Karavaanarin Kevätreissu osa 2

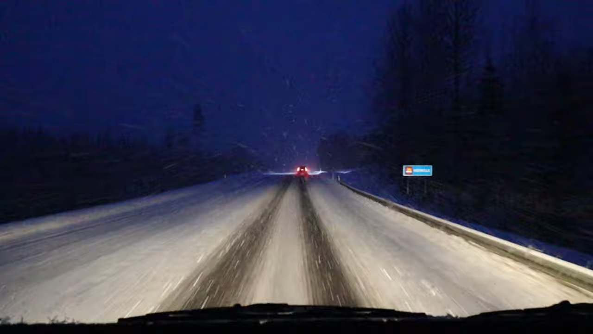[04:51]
Joutsan eteläpuolelle päästiin, niin alkoi yhtäkkiä tulla räntää, ja sitten se muuttui tällaiseksi lumeeksi. Vielä olisi pari tuntia Hyvinkäälle, missä käydään uuhtelee auto suolasta ja siitä sitten parikymmentä minuuttia kotiin. Aika mielenkiintoisiksi lykkäs. Nyt kello on kuusi, että saisi nähdä ollaanko menneet puolta yöntä kotona, jos keli tästä huononee yhtään enempäin.